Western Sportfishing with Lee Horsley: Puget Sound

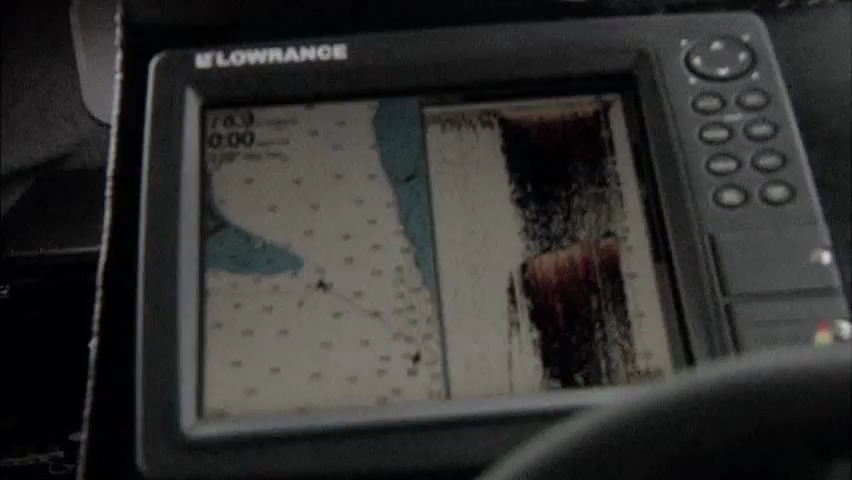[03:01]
If you look at the chart plotter, you can see here's Hat Island right here. Of course, the depth lines are spread out quite a ways.
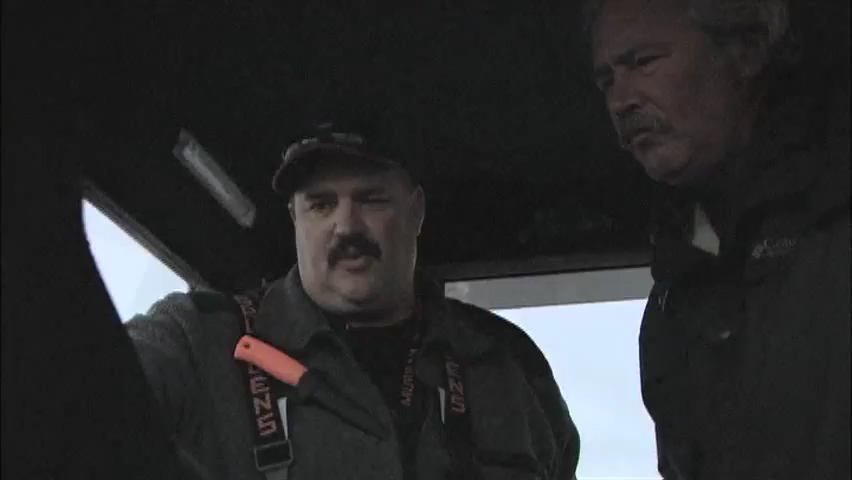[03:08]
When they're spaced far apart, we've got a nice flat there, and that's what we're looking at. You see, we've got lines close together right here.
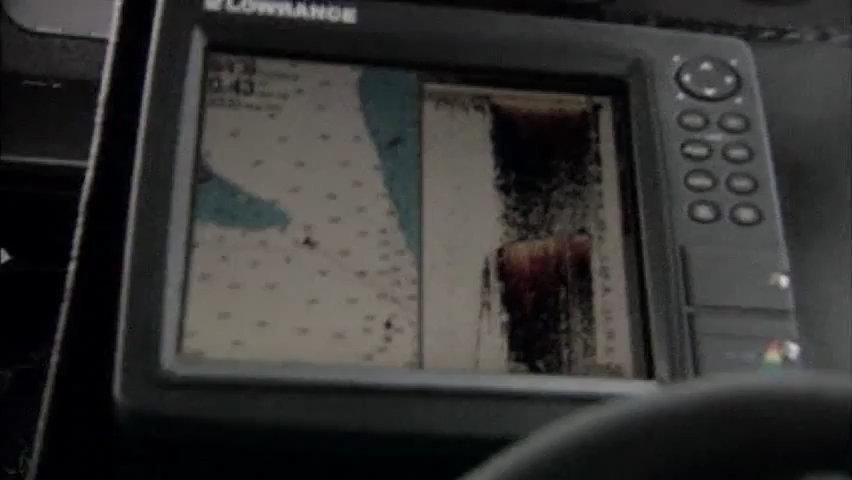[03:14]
That's a steep drop-off. Right here's a nice big flat. For lings, you're looking at just the opposite. Yeah.
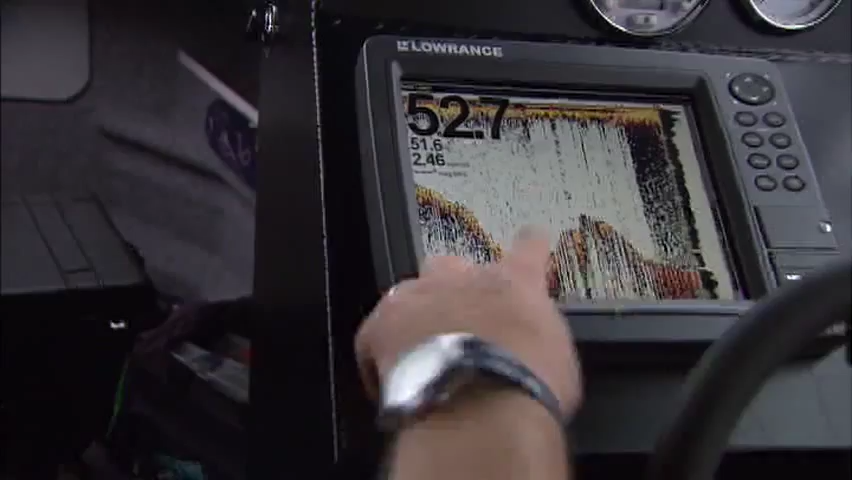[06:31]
So we got this rock pile here. That's great. That's what we're looking for, right?
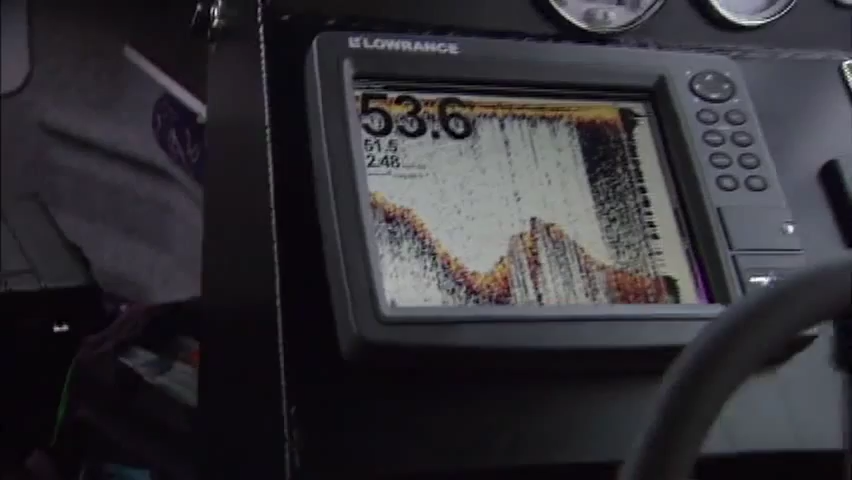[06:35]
Exactly. It's not native habitat to those sand dabs. Right?